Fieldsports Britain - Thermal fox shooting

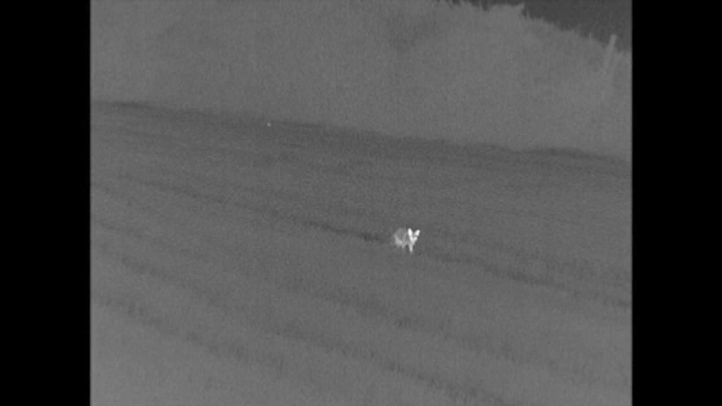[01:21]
To repay the generosity of the shoot owner Roy has offered to do some high tech foxing to get on top of some of the trickiest customers in the country.
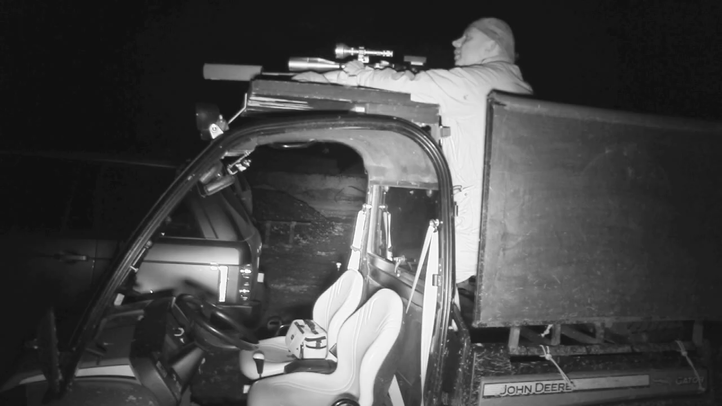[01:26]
We are going to be completely covert tonight and we are using every single bit of night vision kit and technology that
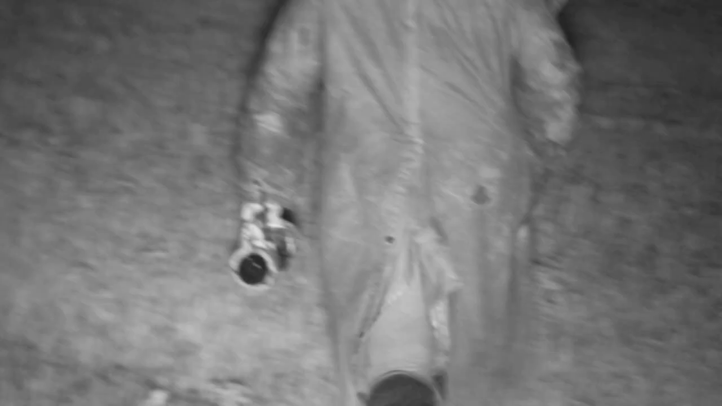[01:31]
we have got in the hope that we can catch up with a few of them.
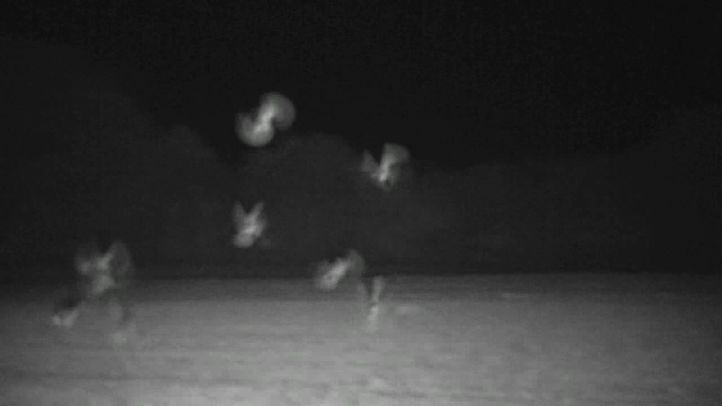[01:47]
The pheasants and the partridges are being hit hard and the keepers are having trouble contending with educated animals.
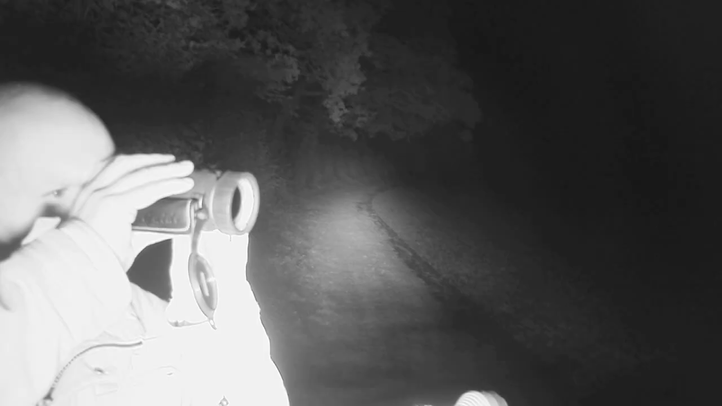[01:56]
Night vision plus a splash of thermal imaging too. It doesn't take long to find our first couple of foxes.
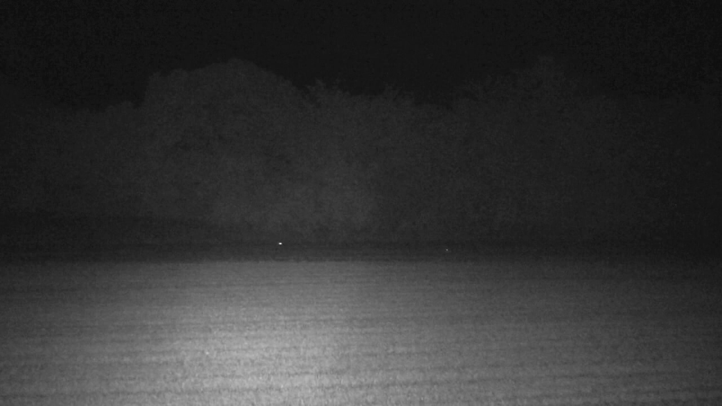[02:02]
Thirty seconds actually, just across the road from the yard. But they ain't shifting, regardless of the calling by Darren and Roy. Before we need to make the decision on which one to take there's movement to our left. This one isn't stopping.
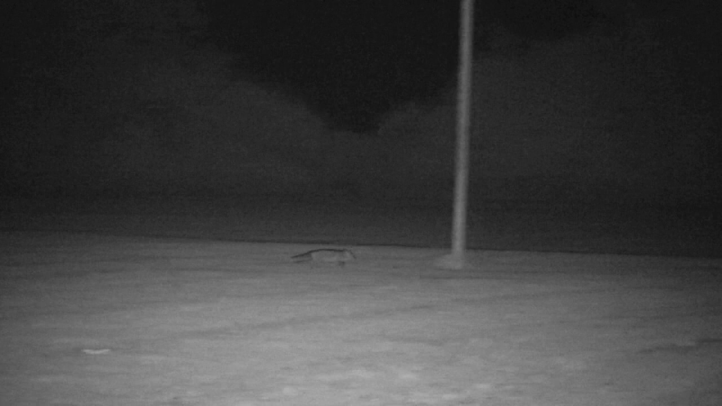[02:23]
You can see the beam of the Nightmaster Illuminator that
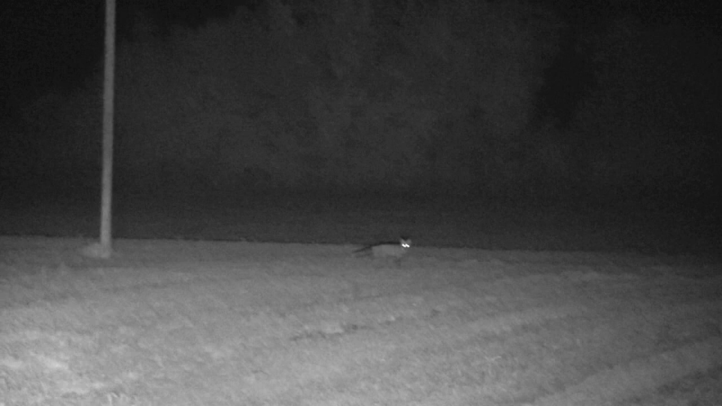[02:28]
sits on top of Darren's rifle moving to pick up the fox. Usually Roy is the one looking down the optics but
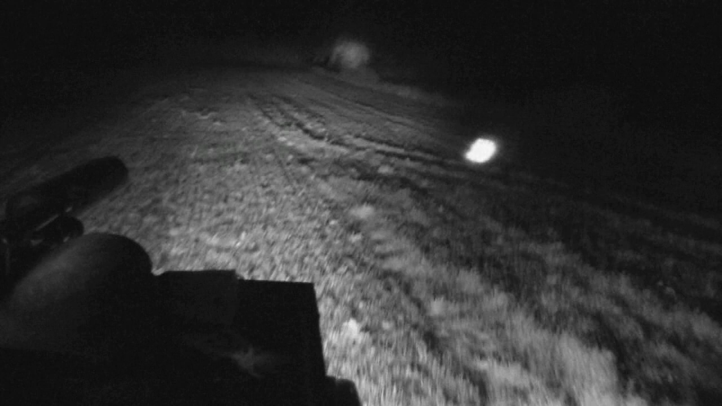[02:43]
tonight he is one of the three blind mice while it's Darren who is Cat's Eyes Cunningham.
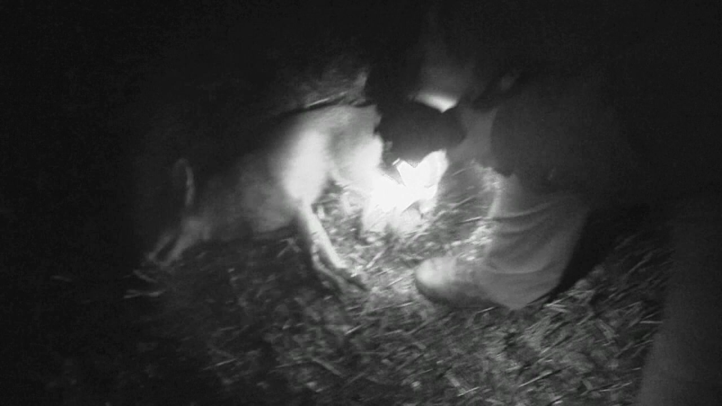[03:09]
There we go. Very, very nice sized dog fox.
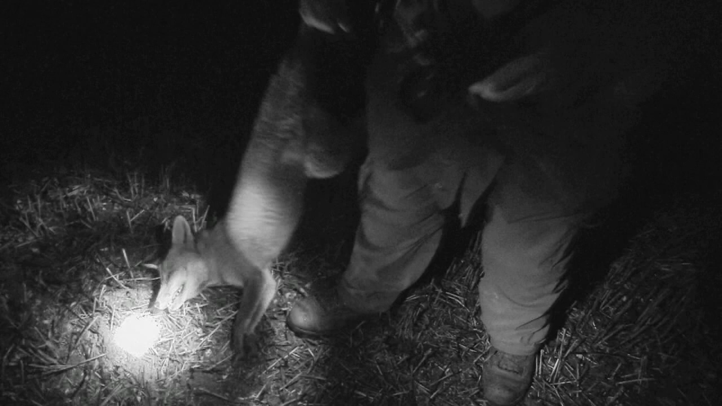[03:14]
So put him in and I'm sure that might be the last one for tonight.
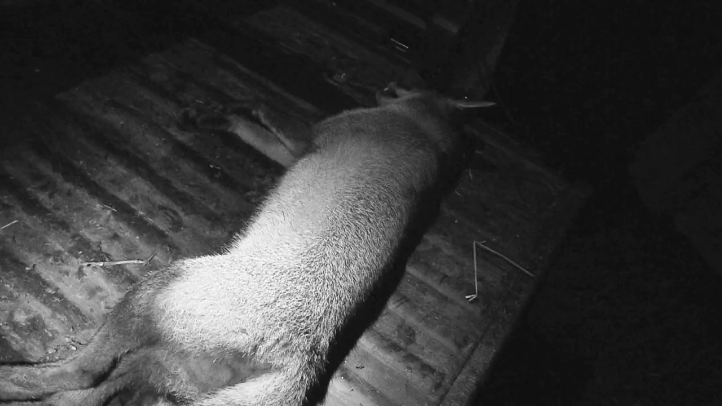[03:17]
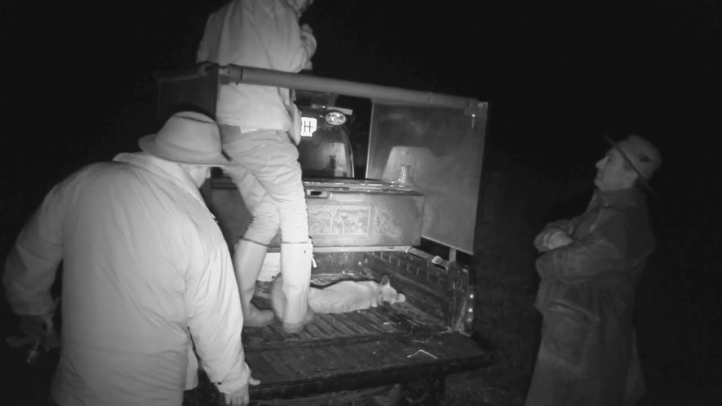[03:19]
First impressions would suggest a plague of foxes making this shoot their home.
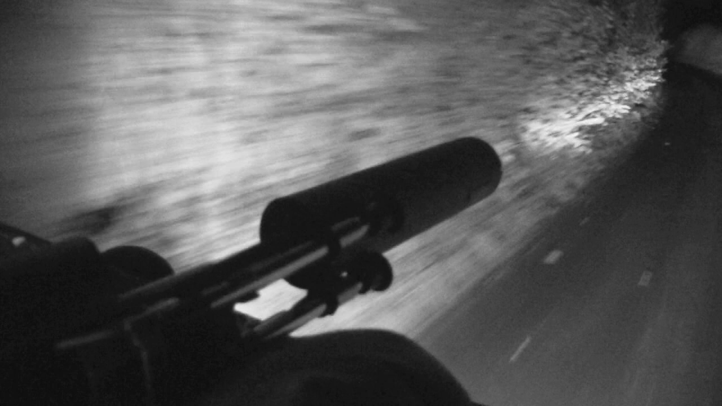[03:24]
Envy gives us a definite advantage, so does thermal imaging and we have both tonight.
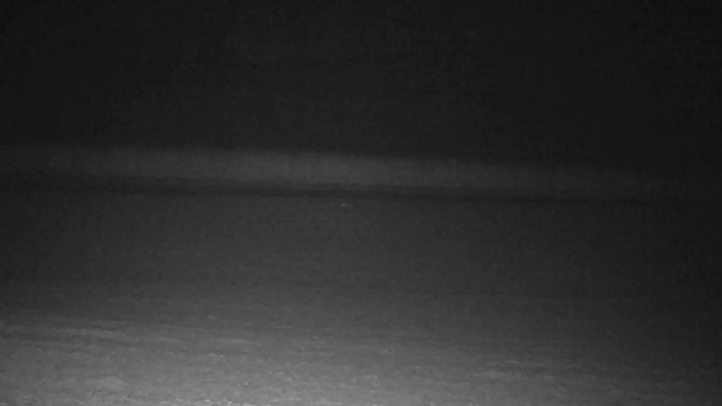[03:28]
Our next fox comes from way off. Darren knows there is a job to be done here and we're not going to risk losing this one for the sake of the camera.
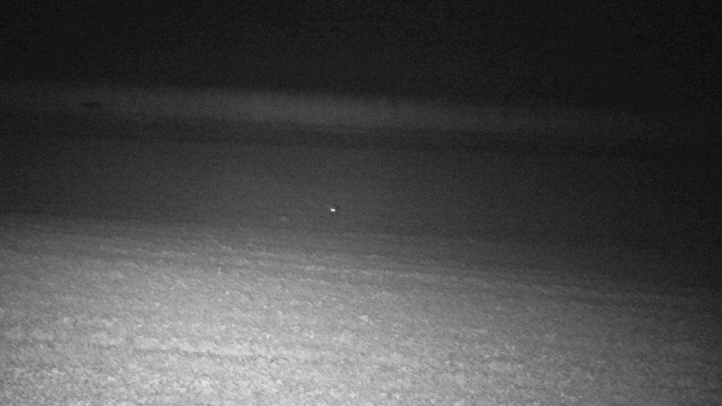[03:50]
He shoots as it sits out at 230 yards.
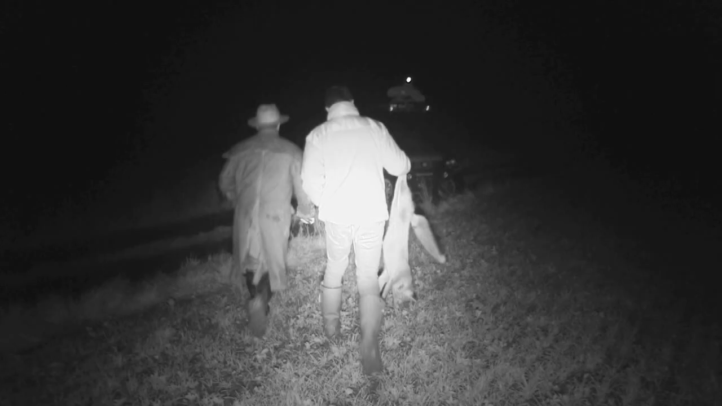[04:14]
Let's have a look at that one then. That's another good fox. You're breeding them big down this way, aren't you?
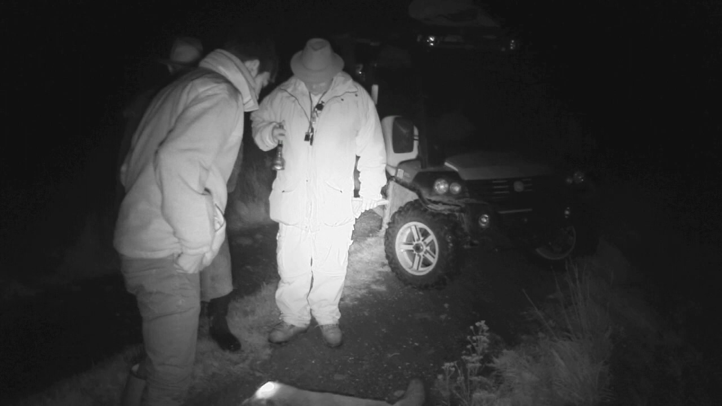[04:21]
They're feeding well in your pheasants, aren't they? Gee whiz, that is another decent sized dog, isn't it?
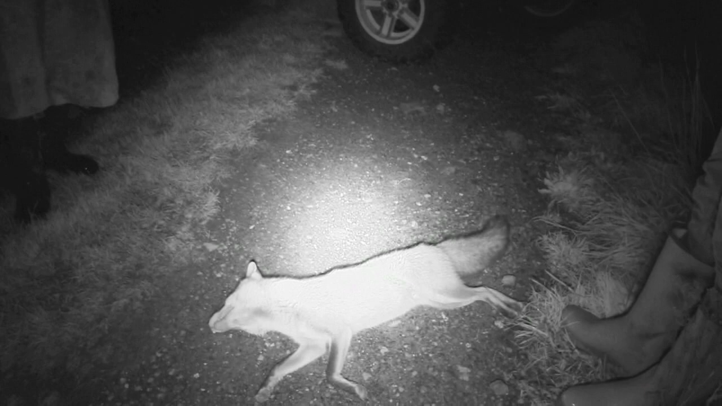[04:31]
Beautiful fox.
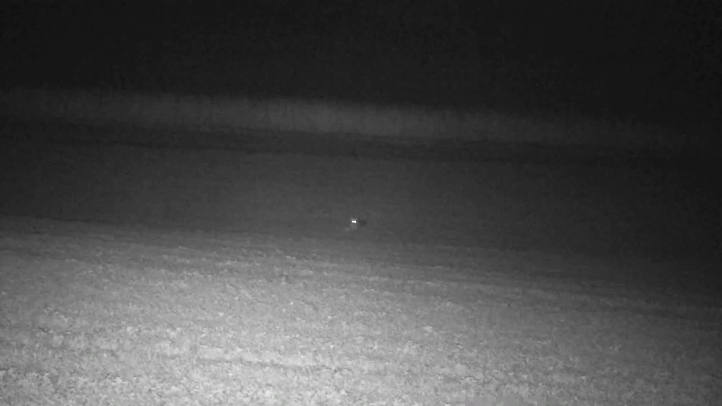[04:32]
Absolutely beautiful. And Darren pulled off a really nice shot on that. So you could hear the bullet going, so there was a good pause between strike and when the bullet left. But again, just another very, very nice large dog fox.